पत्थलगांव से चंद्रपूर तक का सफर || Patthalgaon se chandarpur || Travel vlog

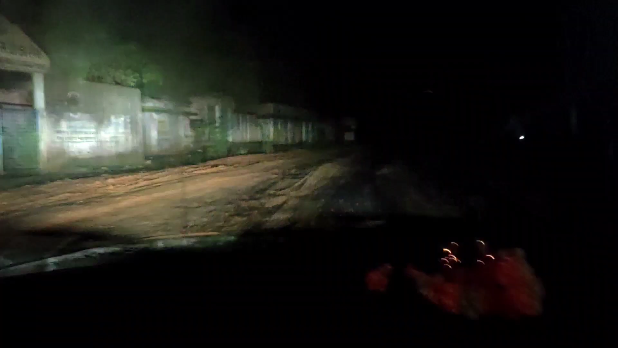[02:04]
बारिश हुई है, रोड का नज़ारा देख सकते हैं, पूरा कीचड़ ही कीचड़।